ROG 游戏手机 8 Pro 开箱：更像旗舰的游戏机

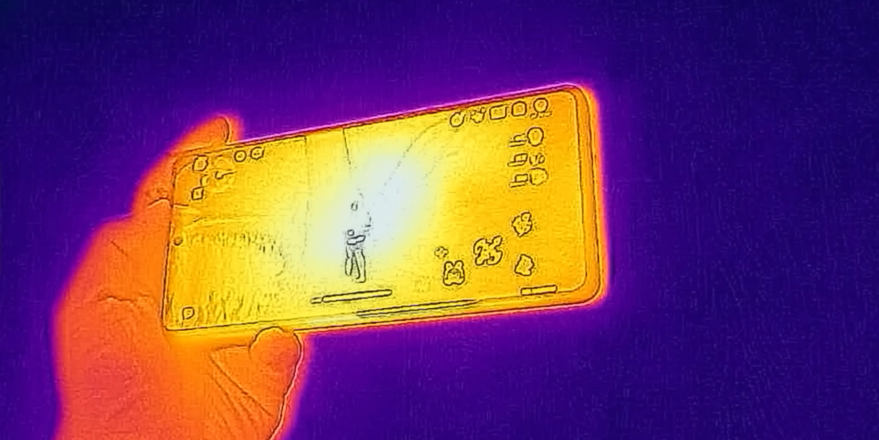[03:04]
其他游戏也可以自定义功能第三芯片中置两侧电池
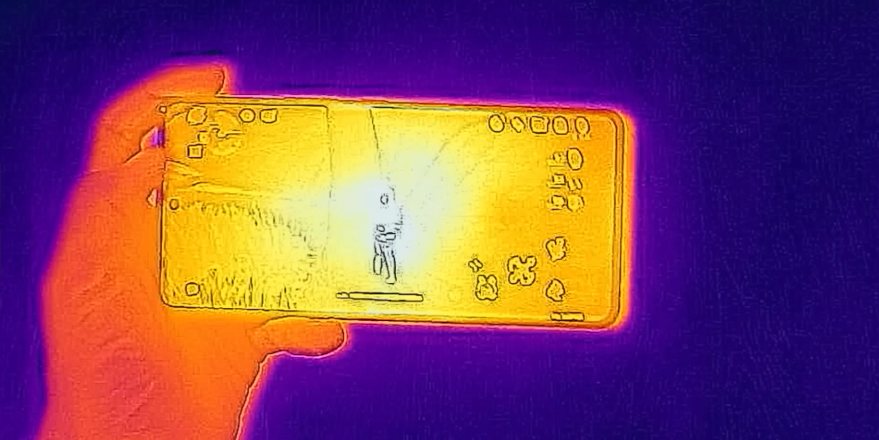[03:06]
横向过持手机玩游戏的时候手指接触的位置发热更
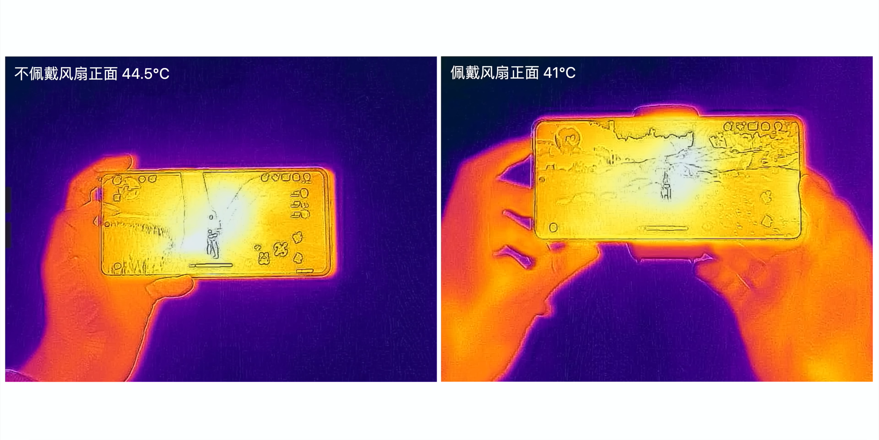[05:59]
正面温度下降到41度背面下降到39度大家可以看一下背面降温的效果正好芯片就在手机中间